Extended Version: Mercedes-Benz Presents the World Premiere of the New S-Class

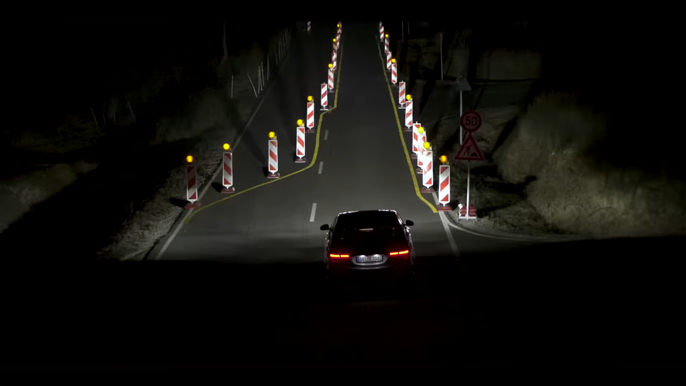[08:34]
digital light in the new S-Class can efficiently help you guide your way and see more clearly.